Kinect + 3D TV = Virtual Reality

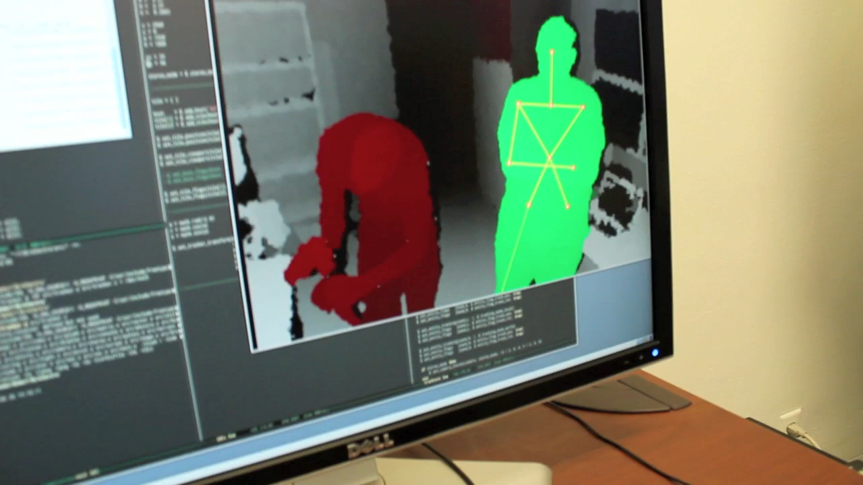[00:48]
You've got Chad there in green with his skeleton showing. The cameraman, that's me in red.
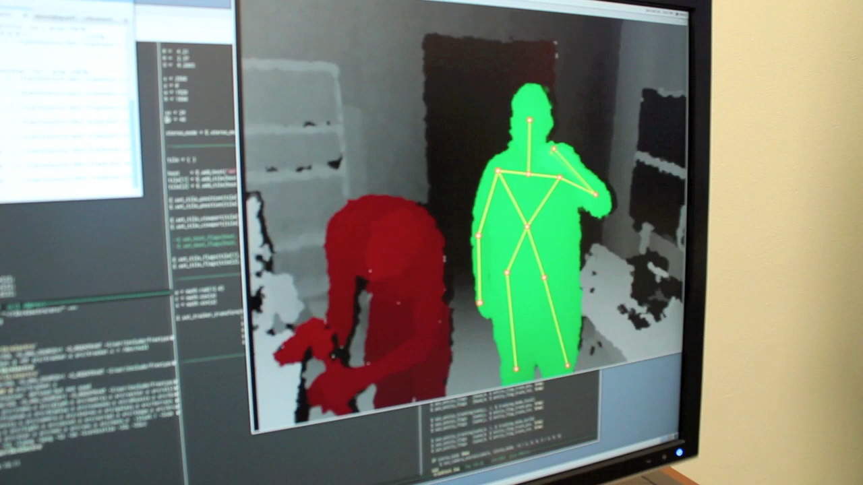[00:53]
What this lets us do here is kind of interesting.
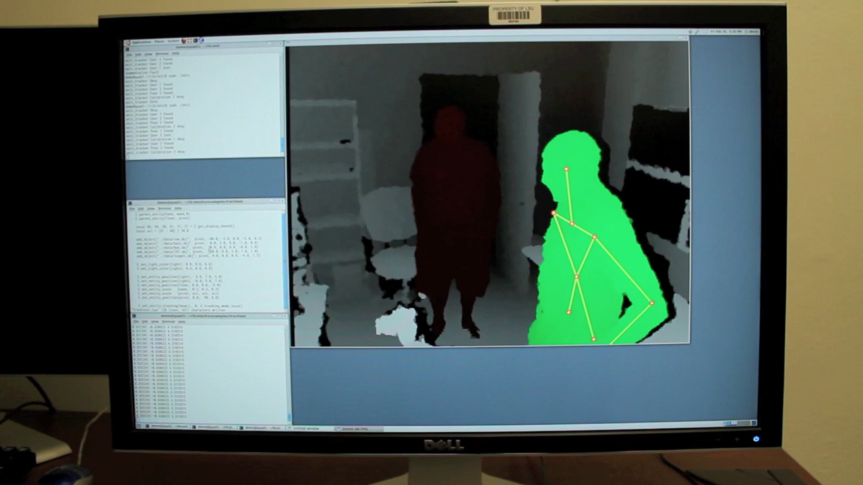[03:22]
You can see it's got Chad in red there and me in green. That indicates that I am the track user. Chad can take control of the application at any time by doing the side pose. There he is, he's in charge now.
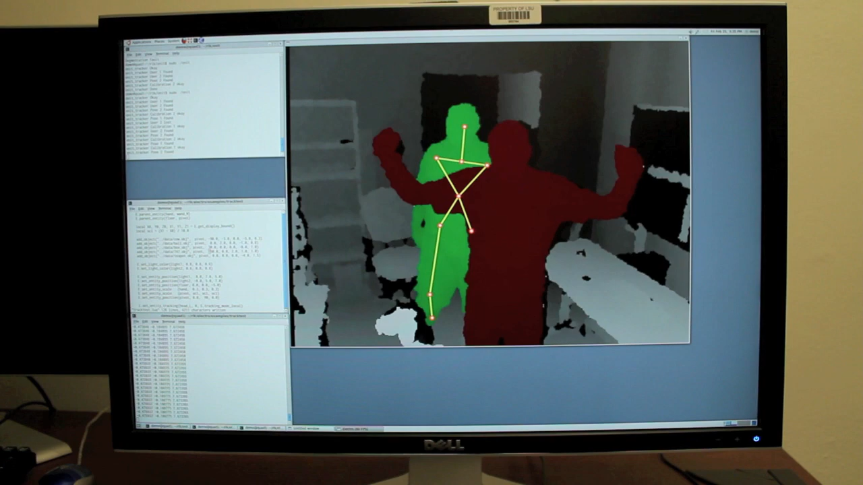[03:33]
I can take it from him. Now I'm in charge. And we can have apparently an arbitrary number of people in the room milling about. And at any given time, one of them is the track user.
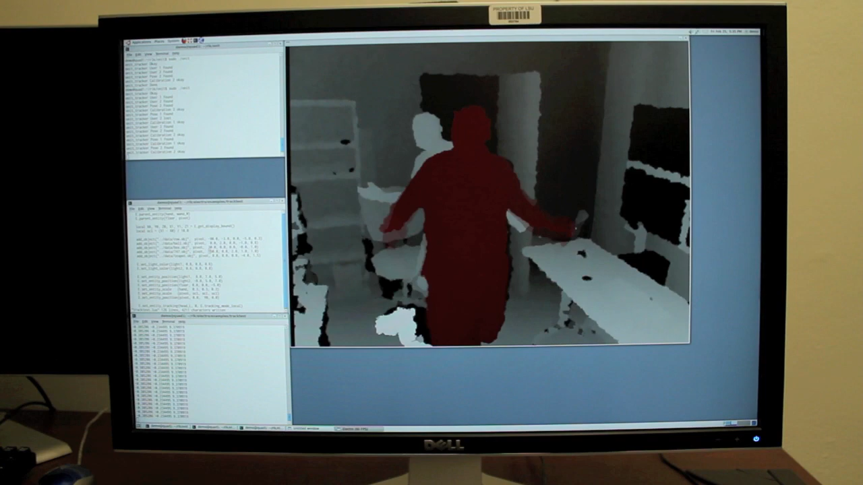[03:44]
It switches seamlessly from person to person and it works very well. Alright, if we're both doing the side pose, it bounces back and forth between us very rapidly. Which is a somewhat surprising form of track user roulette.
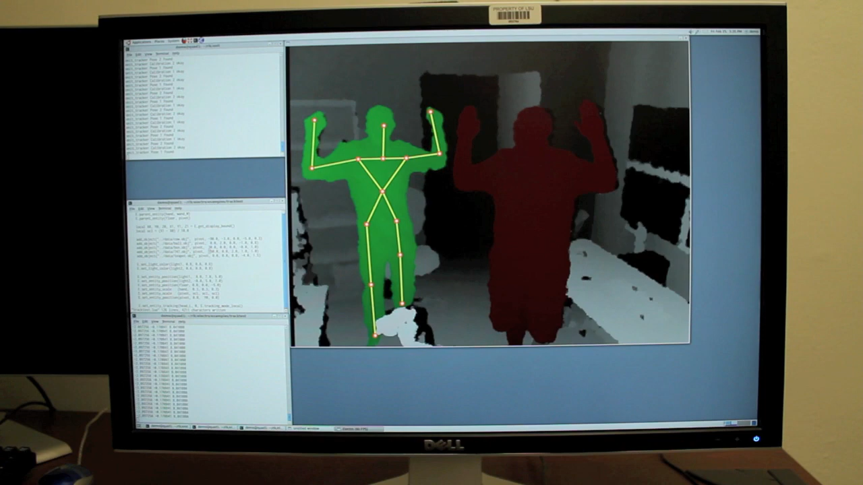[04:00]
Anyway, there, now Chad's got it. That works extremely reliably.